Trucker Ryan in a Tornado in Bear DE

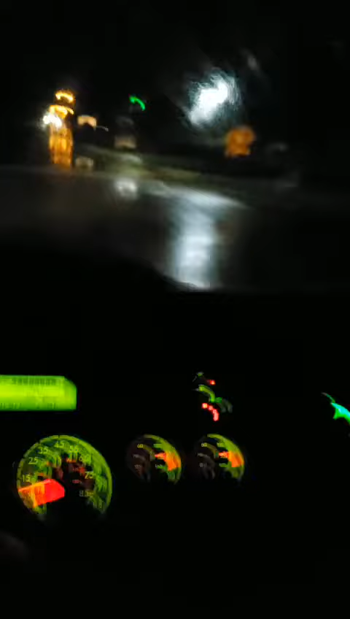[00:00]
Going live again. There's a tornado that touched down. The buzzer in the town is going off right now.